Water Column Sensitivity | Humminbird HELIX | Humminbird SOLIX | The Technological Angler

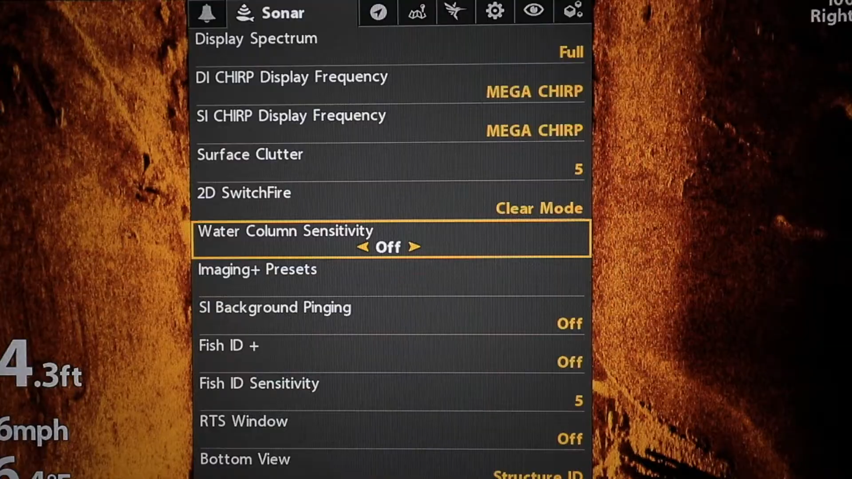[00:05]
Water column sensitivity is a new feature available on both Helix and Solix units. It replaces and enhances the imaging switch fire option that
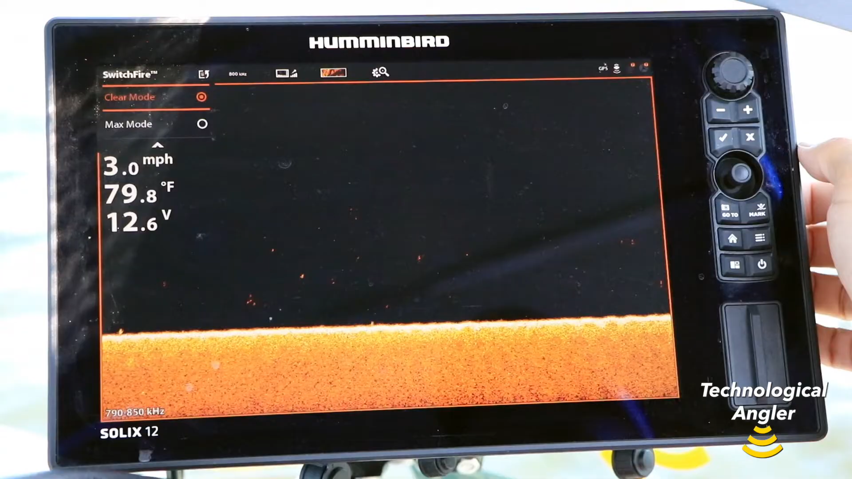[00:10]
On screen: water 79.8°F, speed 3.0 mph
you might find on older models running an earlier software build.
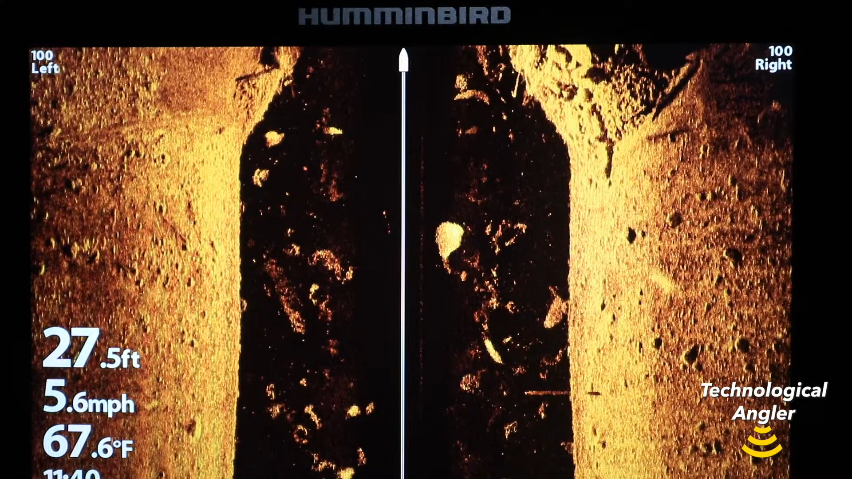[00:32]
On screen: depth 27.5 ft, water 67.6°F, speed 5.6 mph
and as a powerful tool to eliminate clutter and haze, like you might find in very turbid water. Water column sensitivity offers a wide range of settings, with the default setting of off.
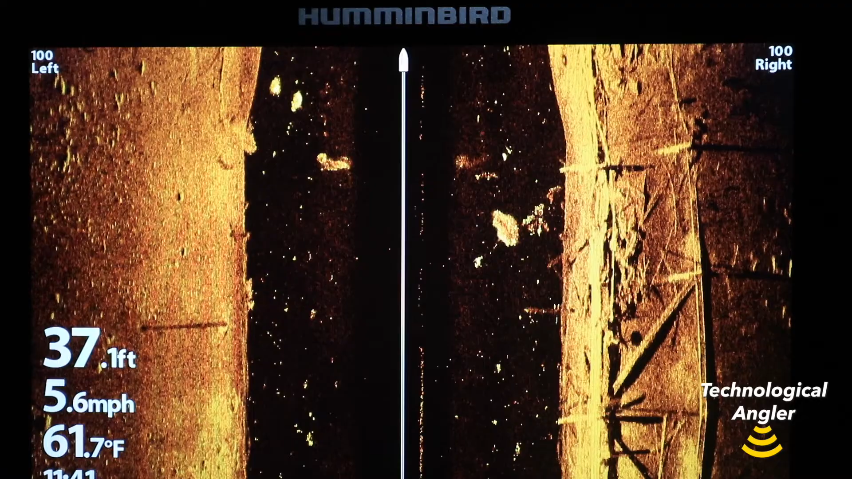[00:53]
On screen: depth 37.1 ft, water 61.7°F, speed 5.6 mph
or decrease water column sensitivity to make objects in the
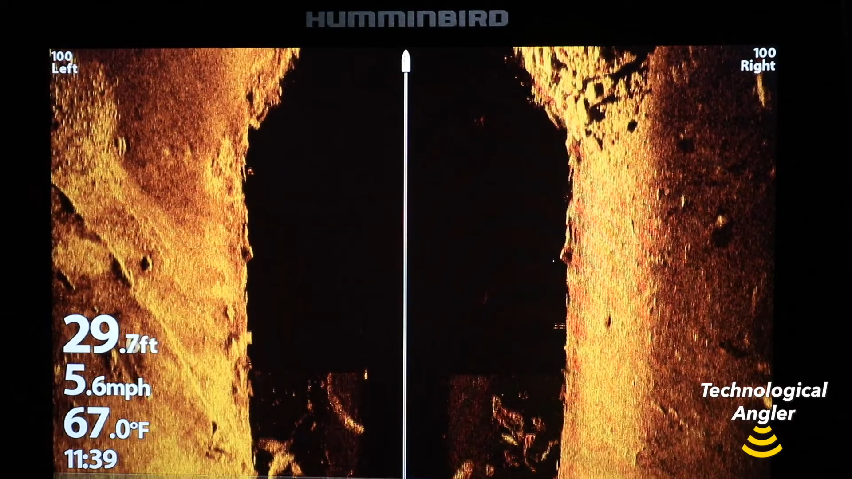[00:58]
On screen: depth 29.7 ft, water 67.0°F, speed 5.6 mph
water column dimmer and eliminate clutter and haze.